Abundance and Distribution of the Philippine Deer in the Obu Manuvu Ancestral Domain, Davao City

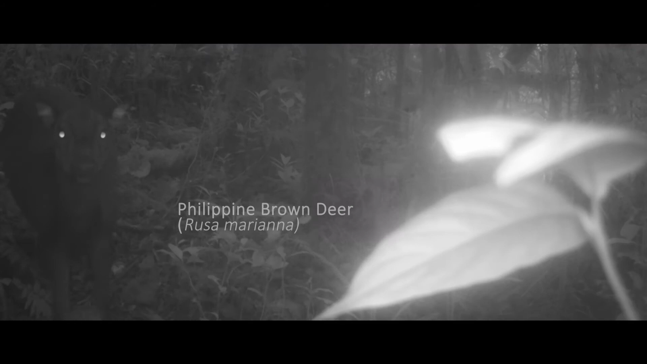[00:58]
It is an endangered nocturnal mammal endemic in the Philippines.
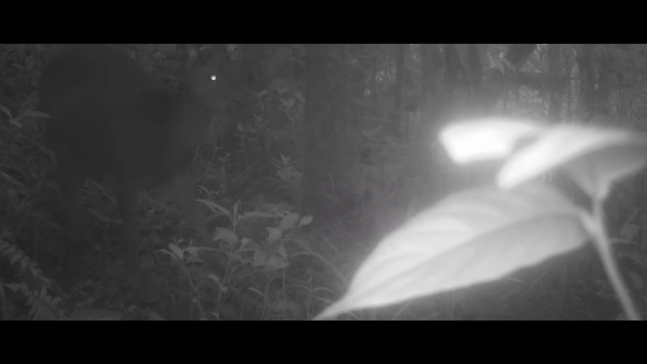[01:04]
The deer is among the few large herbivores that forage the Philippine forests and is an important bio-indicator that engineers the vegetation type and structure.